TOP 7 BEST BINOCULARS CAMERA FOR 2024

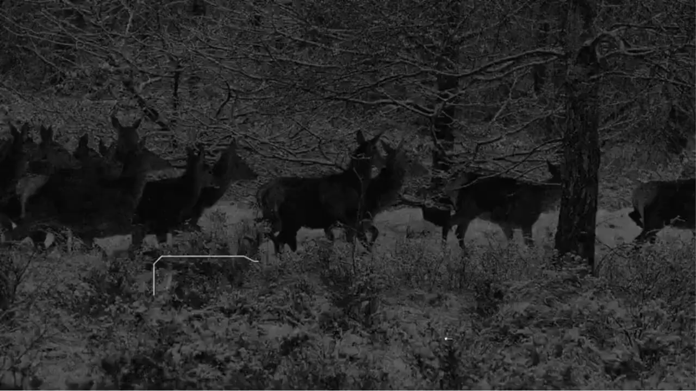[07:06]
The photos and videos are recorded with a 1MP camera with